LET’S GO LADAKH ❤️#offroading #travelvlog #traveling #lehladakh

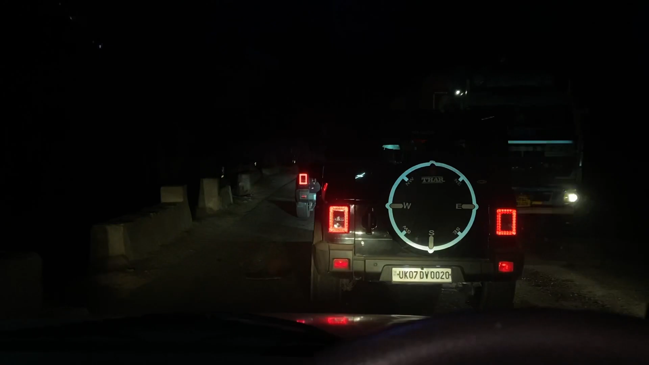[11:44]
कि इस नंबर 18 नंबर और यह पिच्छे जल्दी सत्राइक्यासी रोड कर चुगा है ब्लॉग बंड ट्रक आगे साब ने जिसके
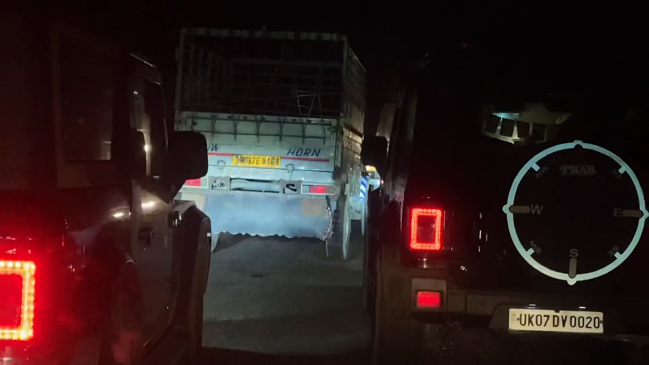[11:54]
लांज भाई ने डाल दी गाड़ी महां और यह दो को स्पाइडर मैन का मैठाए देखने रहा होगा
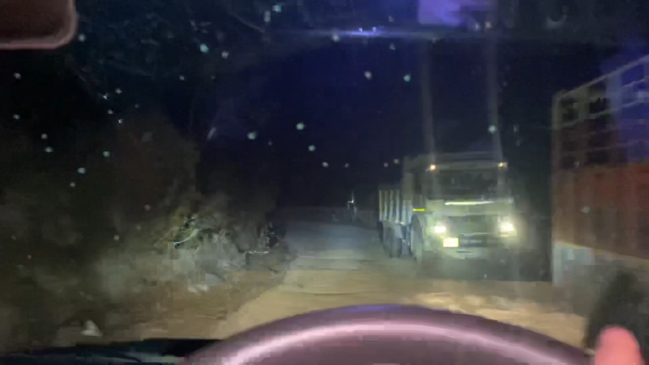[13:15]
अभी चल रहा है वो जो टेनल वाले है जो पुरा ही वे बन रहा है ना नया है
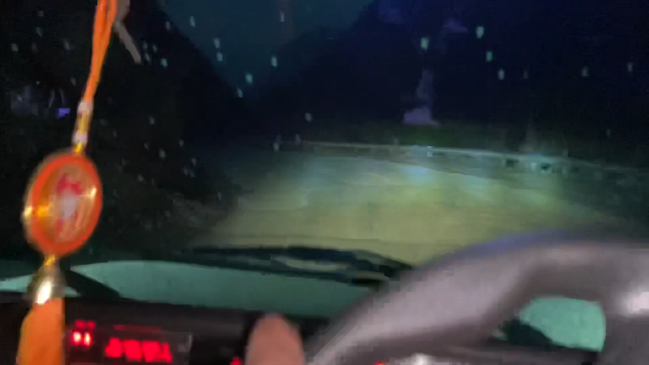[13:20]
अलिवेटेड वह में लेफ्ट में चल रहा है